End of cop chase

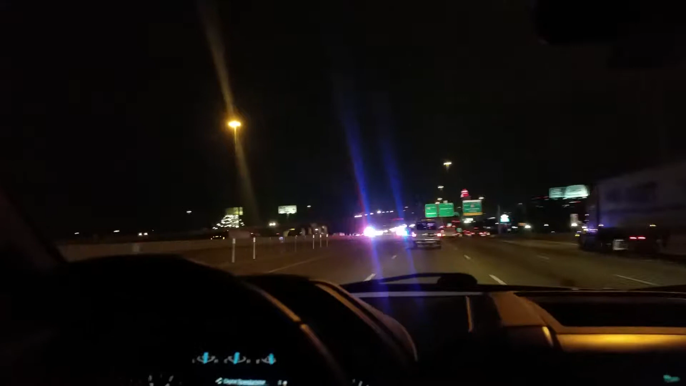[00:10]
this is like the 50th top car to go flying by I think they're in a chase right now yeah they're behind somebody